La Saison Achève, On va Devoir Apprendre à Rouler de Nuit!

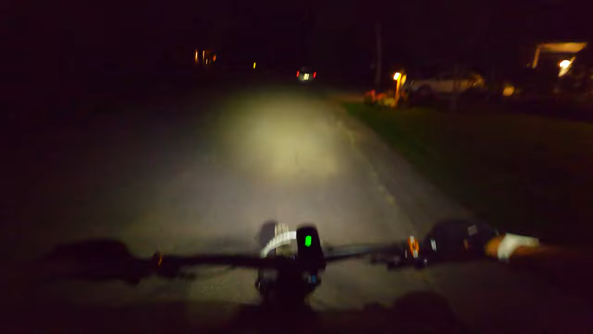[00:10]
Bonsoir mesdames et messieurs, bienvenue à ce nouvel épisode de Freeride Québec. Comme vous pouvez voir, on est tard le soir.